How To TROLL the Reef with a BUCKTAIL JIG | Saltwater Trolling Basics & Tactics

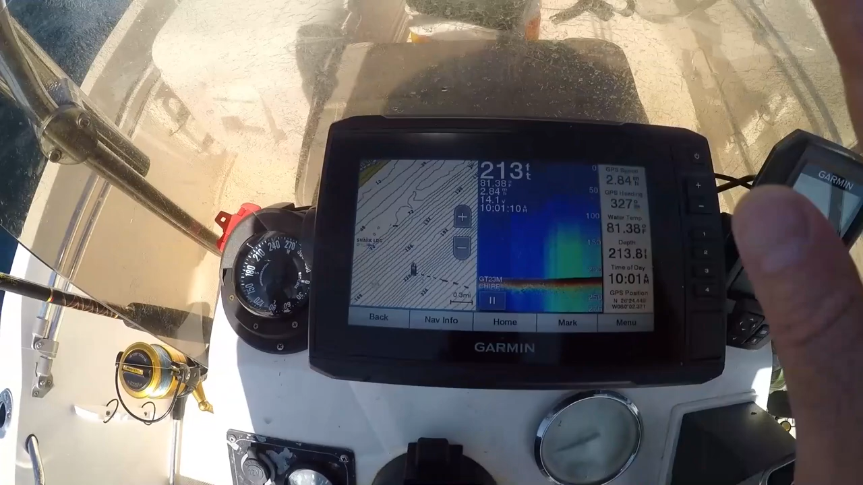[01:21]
We're going to go over here,
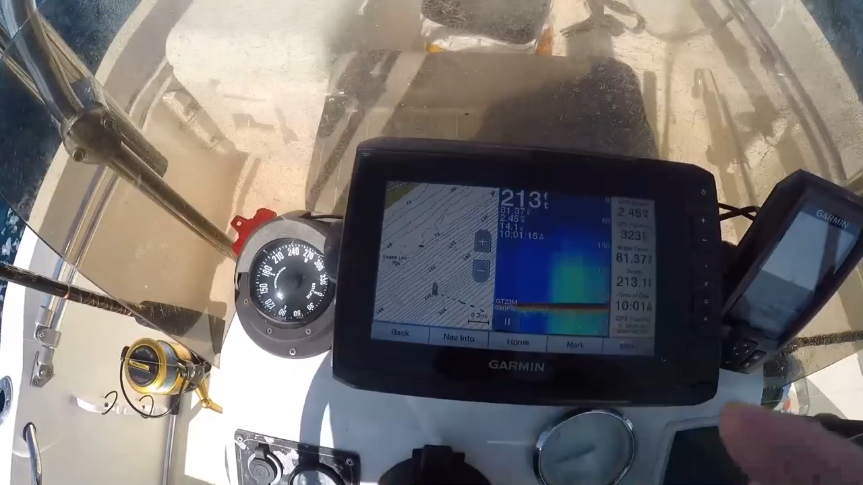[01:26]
travel over there to where the big relief structure of the reef is. We're going to show you how that works, where there's sharp ledges.
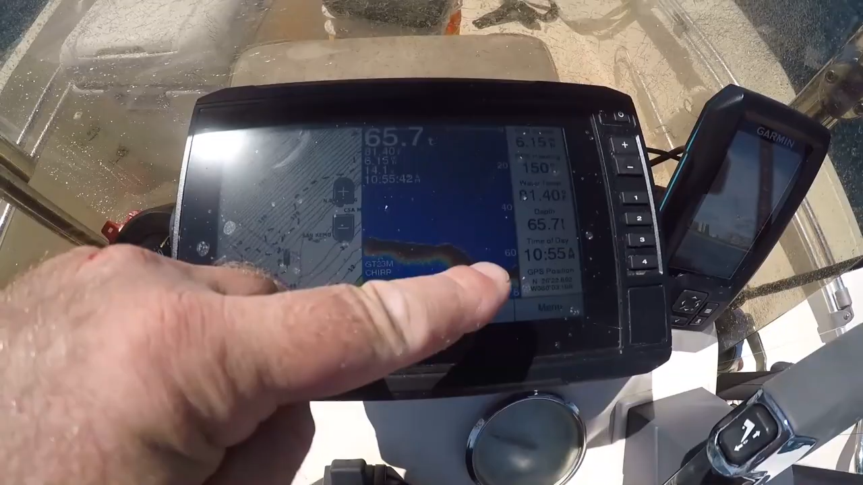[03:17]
And we're on. We got one. In about 65 feet of water.